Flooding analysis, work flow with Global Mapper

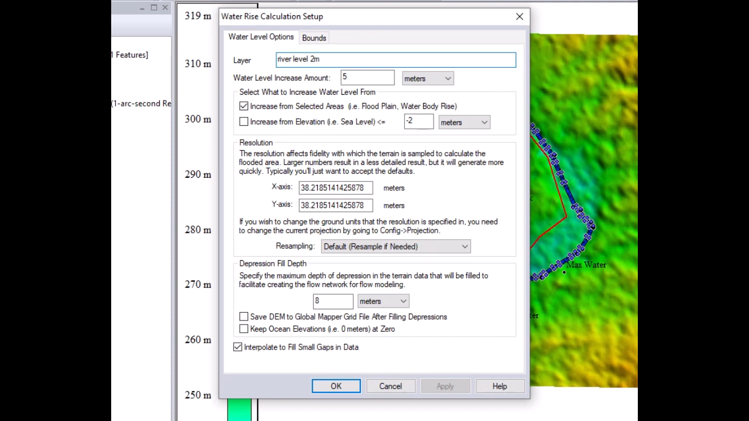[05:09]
write the meters that we are going to increase the water level and important is to check the option increase from selected areas.
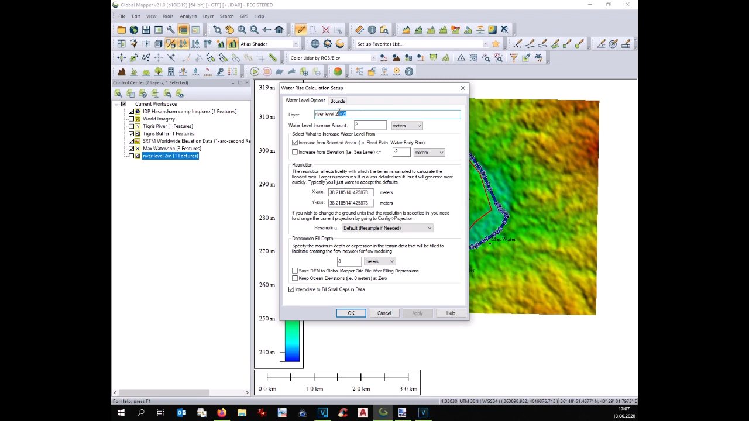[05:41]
Therefore, we can increase the water level of one meter, let's say three meter in this case. We change the name of the layer, same option and we see the result. Also in this case, the three reference points have not been reached.
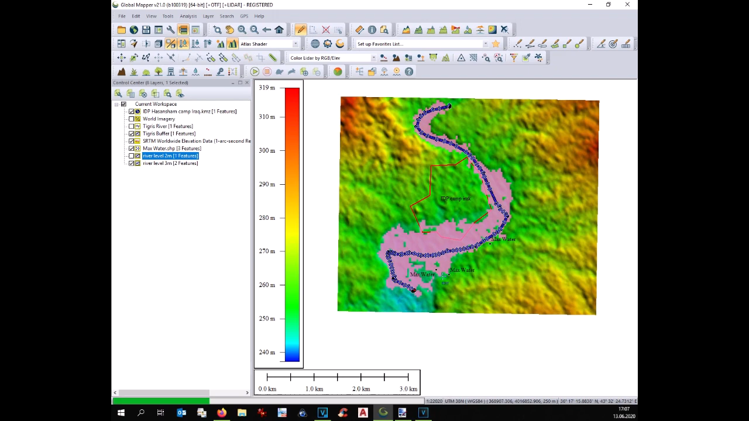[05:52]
That's why we redo the simulation with higher elevation up to the moment that we reach our reference point.
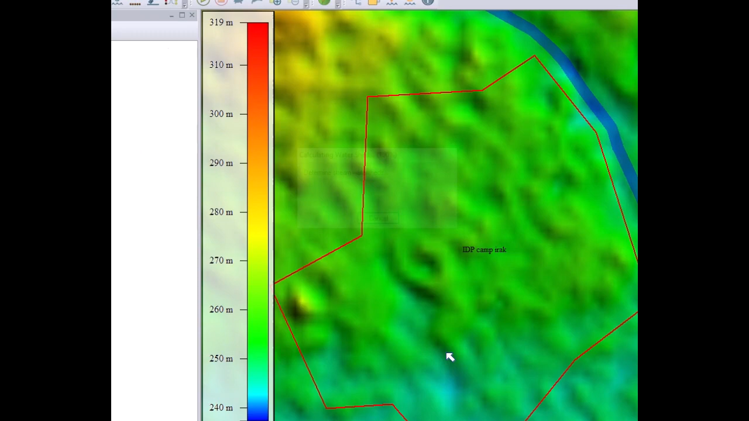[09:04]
So the drain seems to be kind of real and I would say we can accept them.
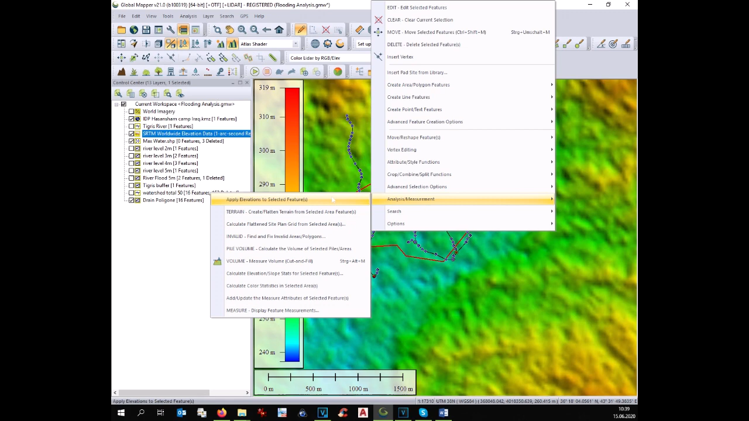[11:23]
At this point the drain have received the elevation as well.
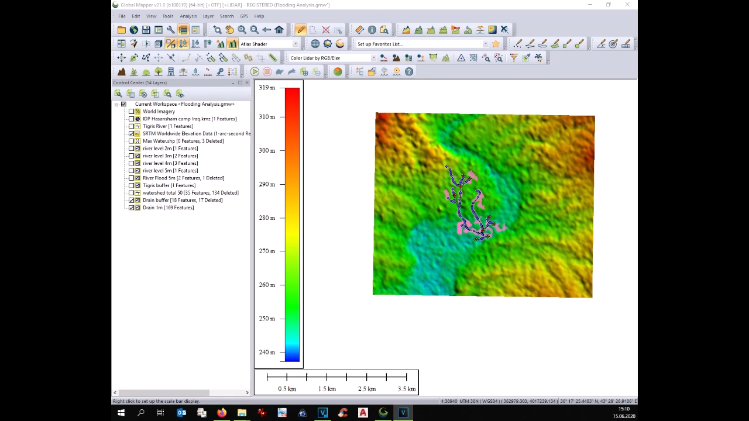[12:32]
We zoom in. We deselect the digital terrain model.